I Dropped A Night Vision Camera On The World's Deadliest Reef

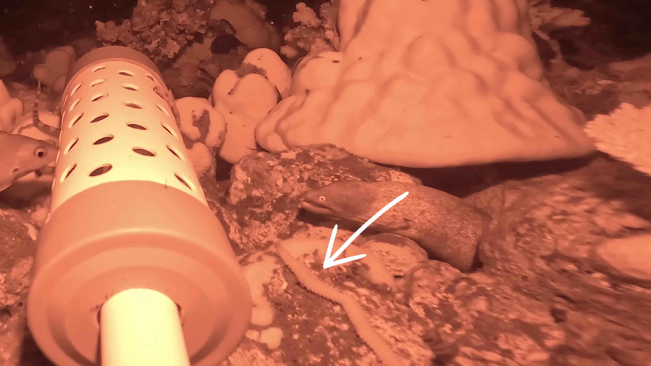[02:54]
this large bristle worm decided it probably wasn't worth the risk.